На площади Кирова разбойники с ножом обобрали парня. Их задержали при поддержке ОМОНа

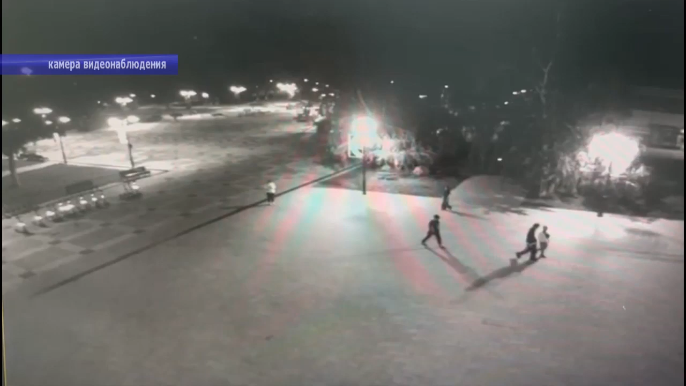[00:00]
Уличные камеры зафиксировали преступление. При просмотре видео все происходящее может показаться встречей близких знакомых.